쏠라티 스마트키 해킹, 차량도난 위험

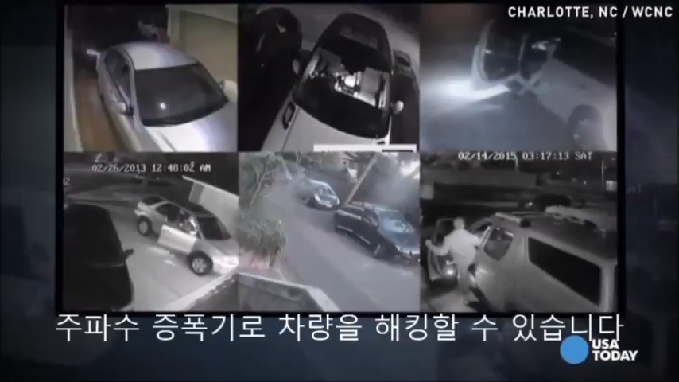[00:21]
if set to the right radio frequency, may have been used to unlock the cars.